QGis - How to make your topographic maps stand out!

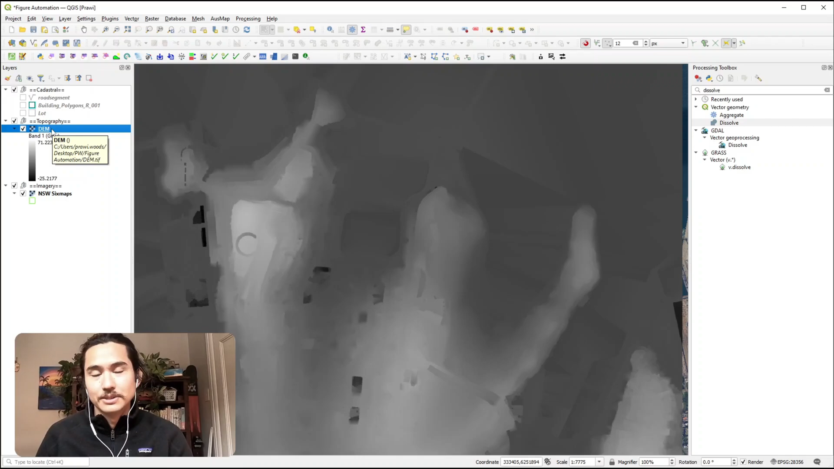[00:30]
Starting off let's apply some colour to this DEM. So to do that we'll double click to open up the Sympology palette.
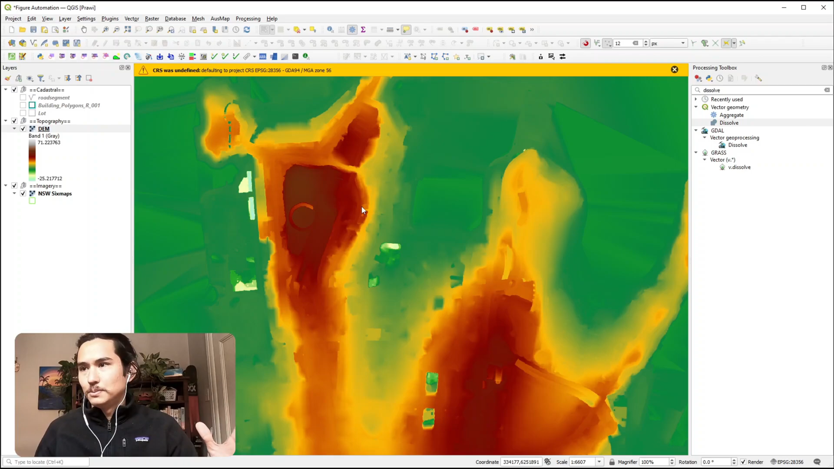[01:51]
within your view extent so what we can do is remap I guess the colour ramp across our current canvas.
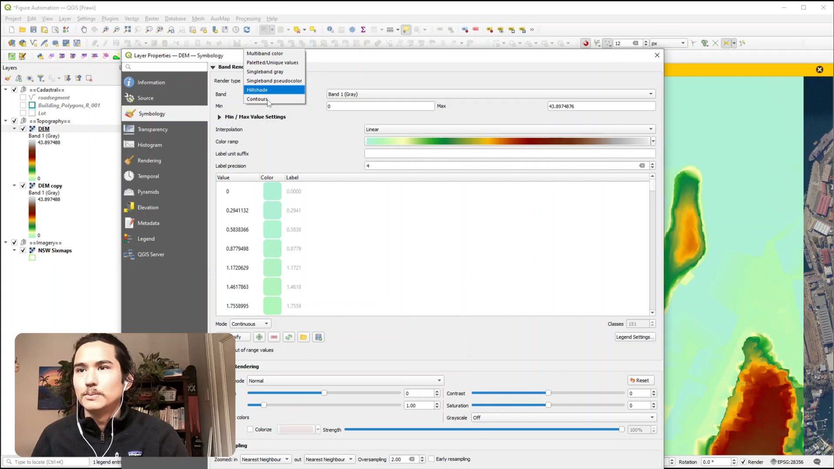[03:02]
using ctrl shift d and you can watch that video later to see how you can do that. Alright so we're going to open up the symbology palette again and this time the render time we will pick contours and I'm going to just choose the contour interval of one I think I'm happy with the default kind of line widths it looks a little bit like so so now we can really see the gradients within the topography as well.
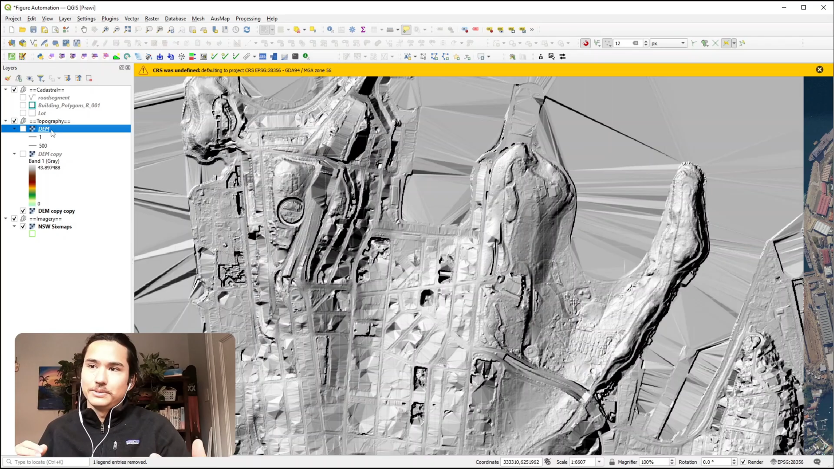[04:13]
But if we turn on the DEM colour ramp the hillshade doesn't come through so what we want to do is apply some transparency here.
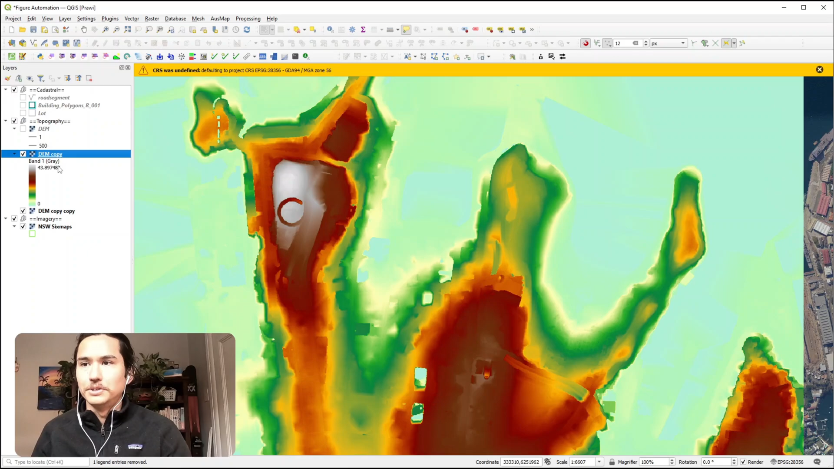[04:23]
So let's go ahead and do that.
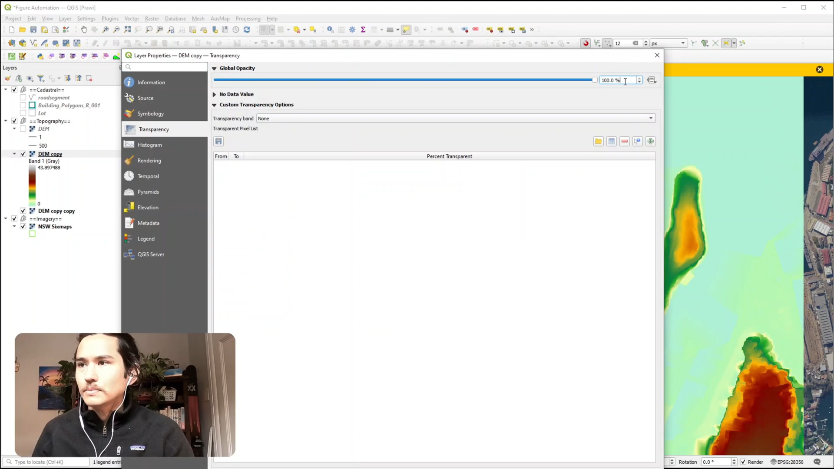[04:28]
Let's set the transparency to 70%. So now you can see that hillshade come through underneath the colour ramp.
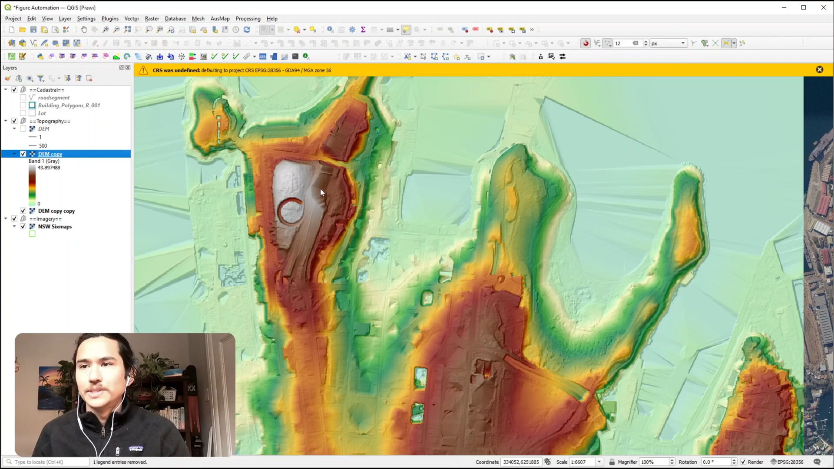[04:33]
I'll turn on the contours and there you have it. That's how I make my topography maps really pop and stand out.